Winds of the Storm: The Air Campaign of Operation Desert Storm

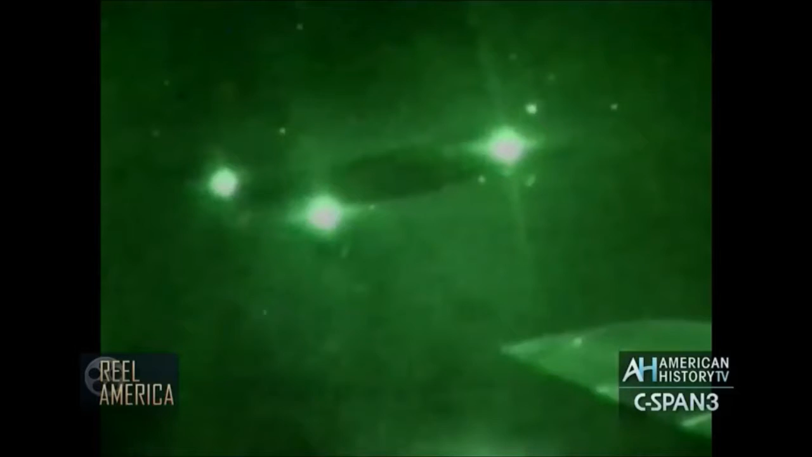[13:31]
These stealth fighters led the attack, penetrating the Iraqi IADs unseen.
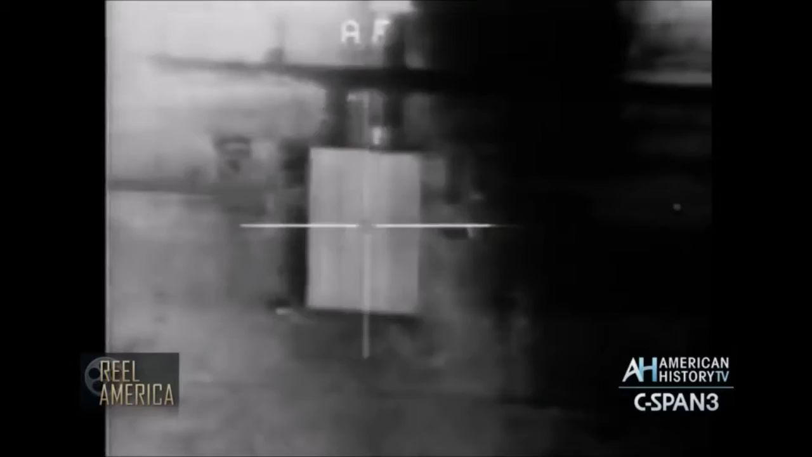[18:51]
The coalition was still able to destroy many nuclear, biological, and chemical storage sites, and cripple Saddam's ability to produce and research these weapons.
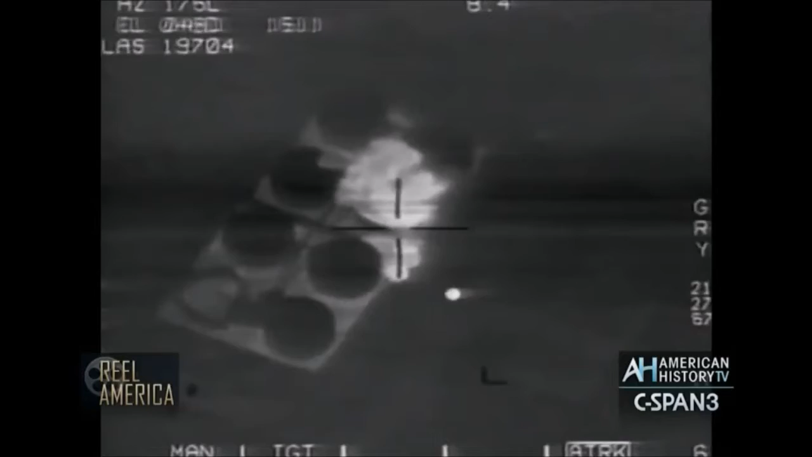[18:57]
He was never able to use these weapons against the Allies during the war.
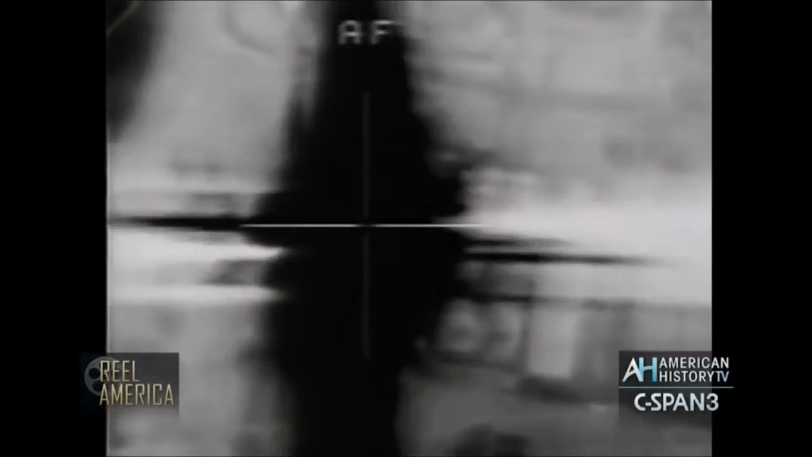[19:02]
The thing that has slowed down our efforts more than anything else has been the weather. The second most important thing has been scuds. We had to divert an inordinate amount of assets to deal with that problem.
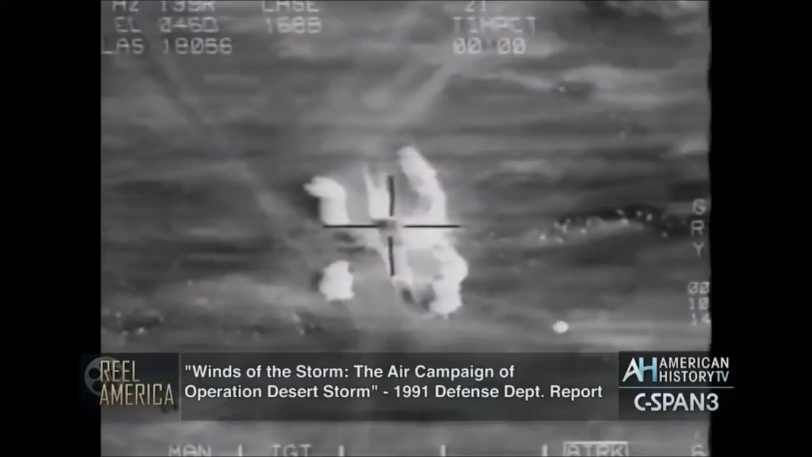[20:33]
and British special forces used laser designators to target scud missiles for coalition air crews in western Iraq. In eastern Iraq,
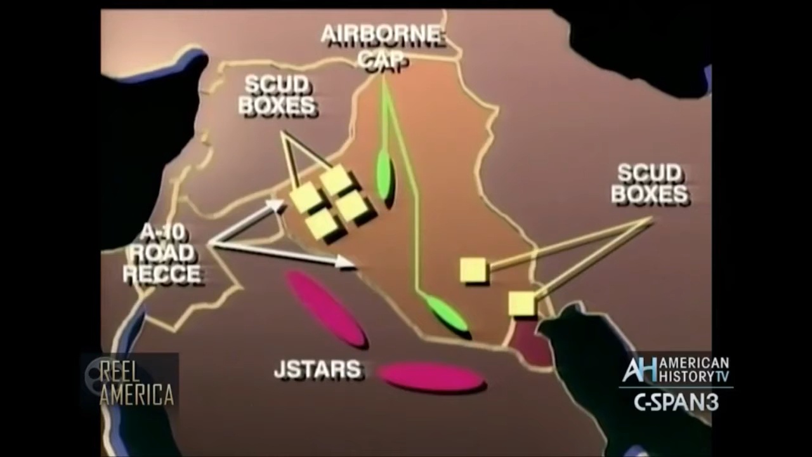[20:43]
the new experimental joint STARS aircraft successfully directed several strikes against scuds as well. They were able to locate mobile launchers with their radar, which can track movement on the ground.
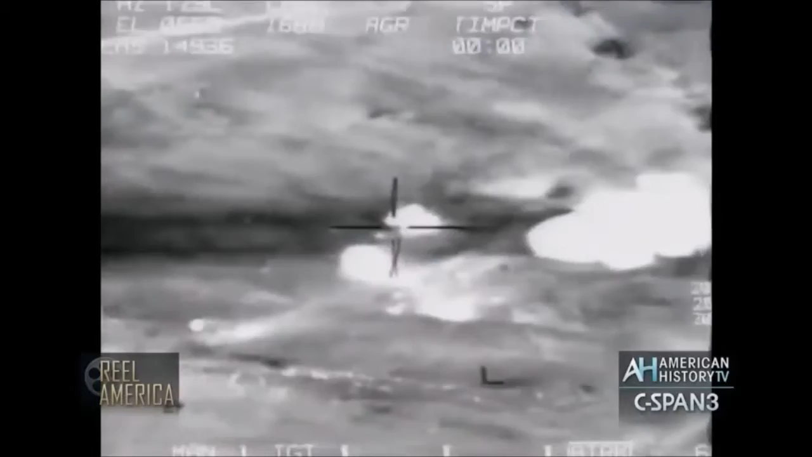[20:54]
Many mobile launchers were hunted down and destroyed. And at day 11, we were actually at day 4 1⁄2 in the war, just because of weather alone.
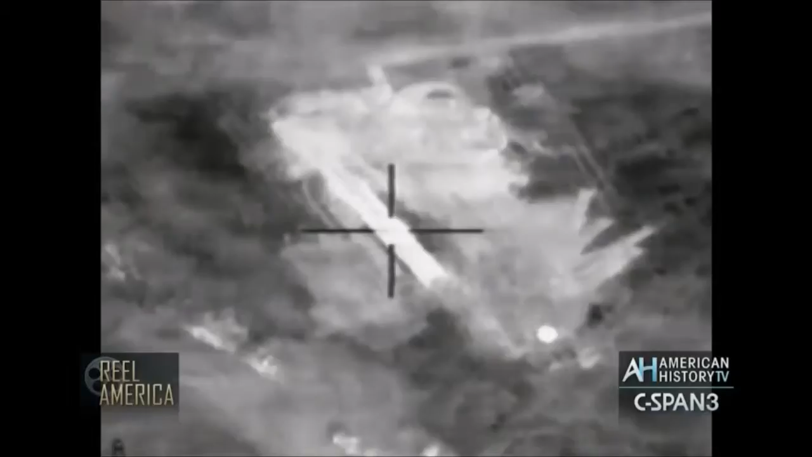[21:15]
Although the scuds were never fully suppressed, air power greatly reduced their chances of hitting their targets and dramatically reduced scud
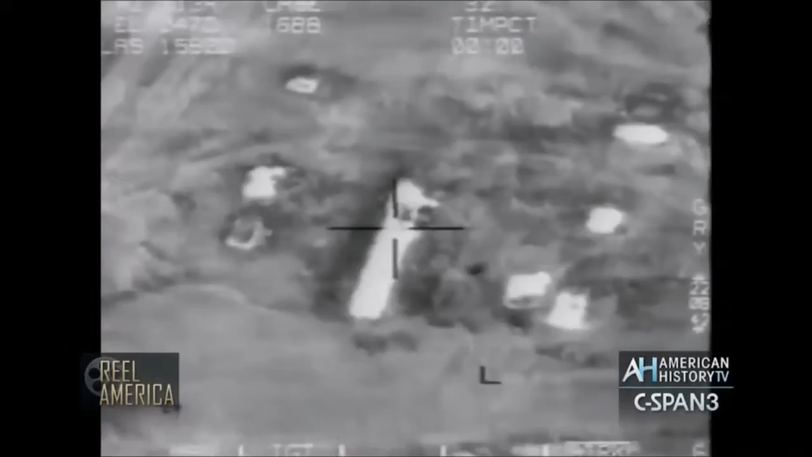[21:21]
launches from five a day to three a week. Although the coalition struggled with the weather and the scuds, they had little difficulty with the Iraqi Air Force.
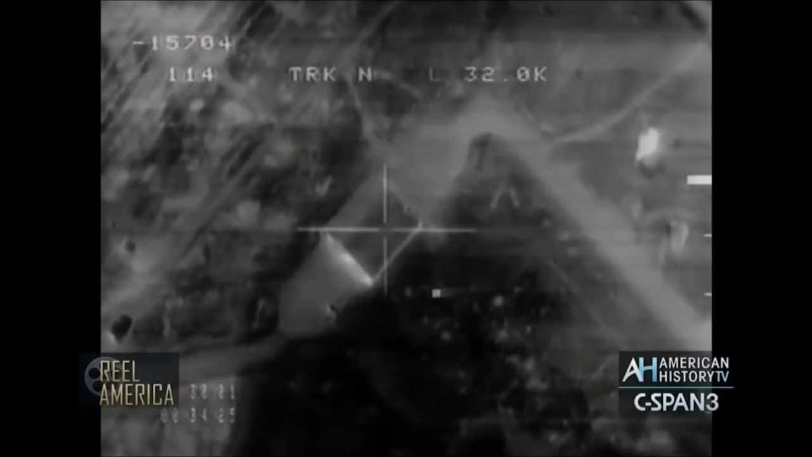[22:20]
There's 2. Boom, boom! Secondary's big time. 4, 3, 2, 1, impact.
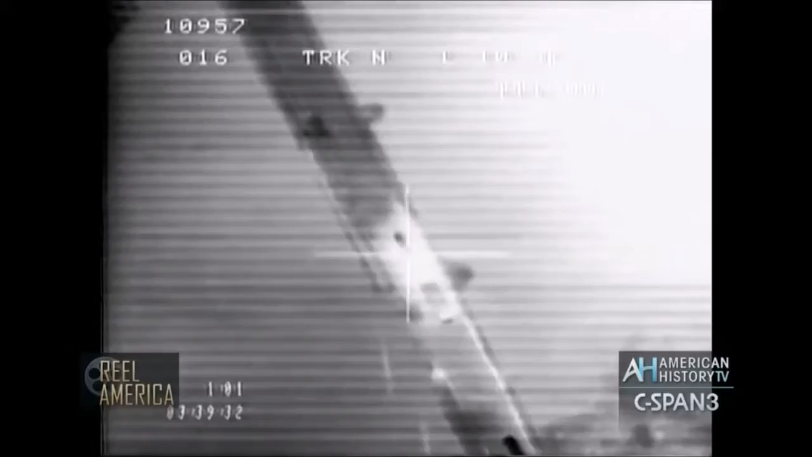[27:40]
I put 11 F-117s and four F-111s, dropping precision bombs. And we put seven bridges in the water the first night.
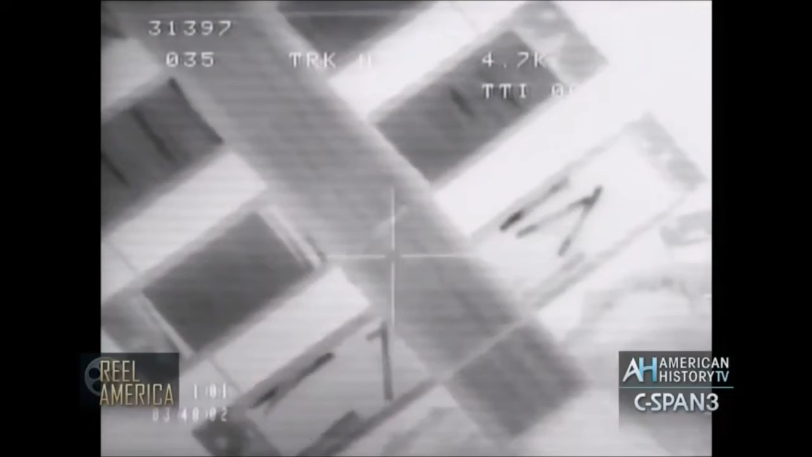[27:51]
Iraqi engineers built pontoon bridges to replace the destroyed ones. Allied planes returned and took them out as well.
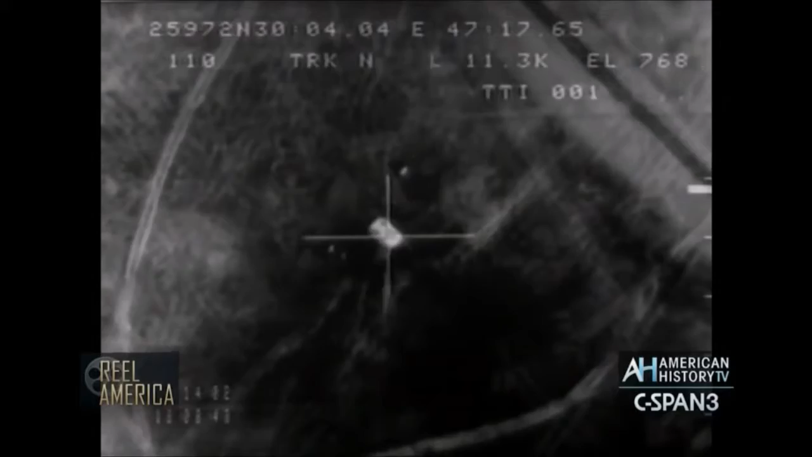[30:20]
with precision weapons of the 111s and F-15Es, we destroyed in excess of 1,000 tanks.
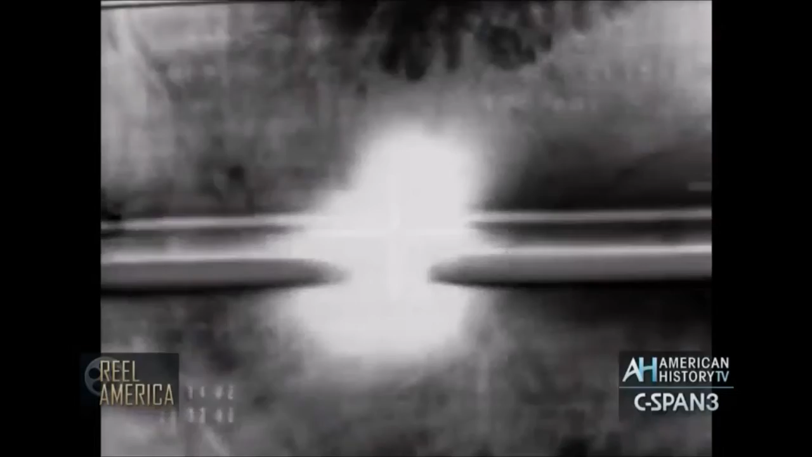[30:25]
We destroyed in excess of 300 artillery pieces.